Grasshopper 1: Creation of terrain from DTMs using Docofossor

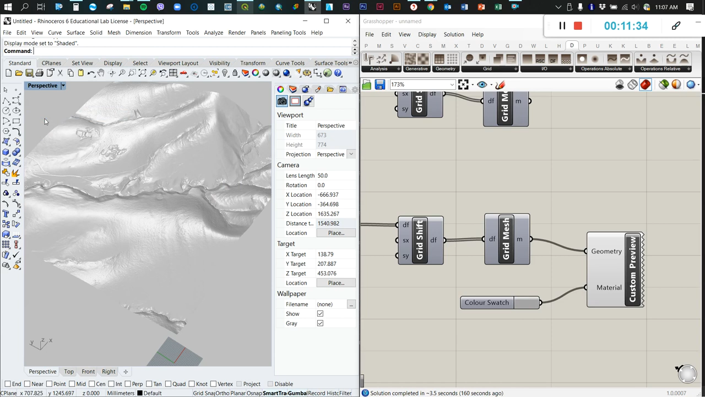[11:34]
You can also change here to shaded if you want to add some shades.